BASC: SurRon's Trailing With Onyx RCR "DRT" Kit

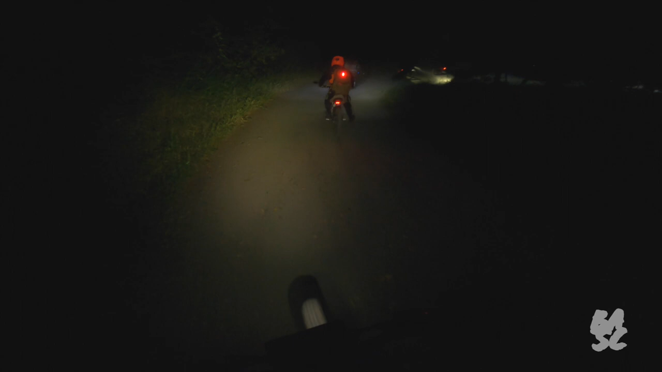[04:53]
So we are in the back. We got Samil leading again. Got him right on track now.
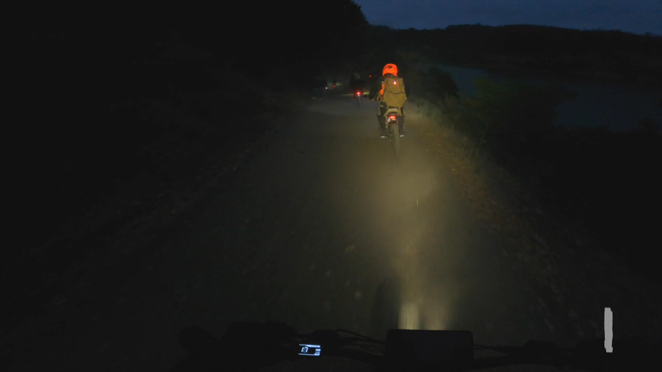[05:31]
We got people walking. They are about to be hella mad. We got one time on our trail already. Because they looked hella mad. They are about to be snitching. Woo. Let's go. Somebody need some rain on all this dust man. Get this shit on the ground.